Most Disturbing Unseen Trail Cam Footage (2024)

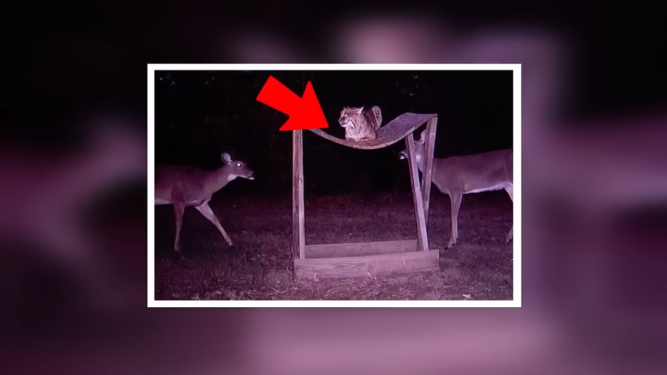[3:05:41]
But still, there is a chance that the cat is just waiting and deciding which deer to kill first. However, seeing how chill the deer are, we can think otherwise too.
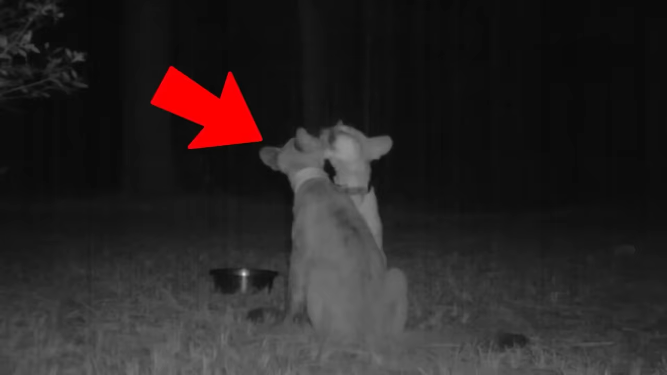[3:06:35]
Two lovebirds. Ever wondered what cats do in the middle of the night when their owners are asleep?